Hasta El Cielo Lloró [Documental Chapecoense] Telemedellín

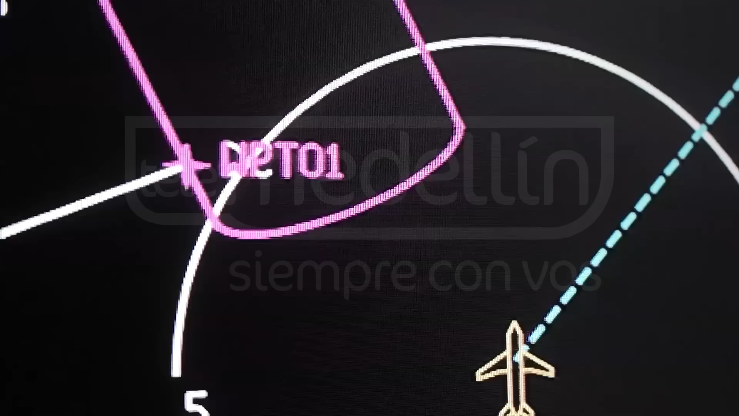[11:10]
En ese momento, aproximando, tenía tres aeronaves, una aeronave de LAN, tipo de aeronave, un Alfa 320,
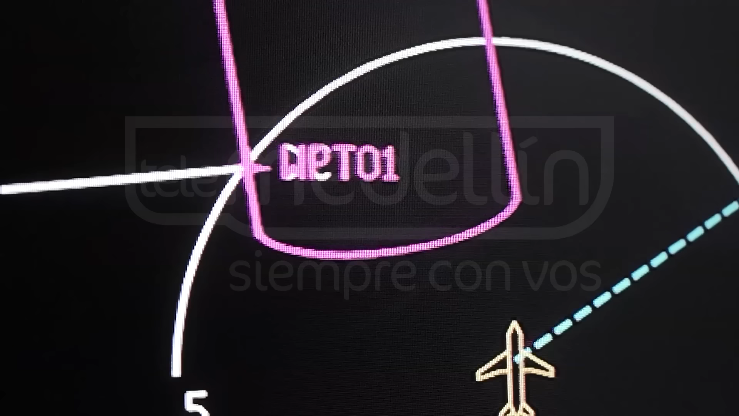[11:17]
una Avianca, también un Alfa 320,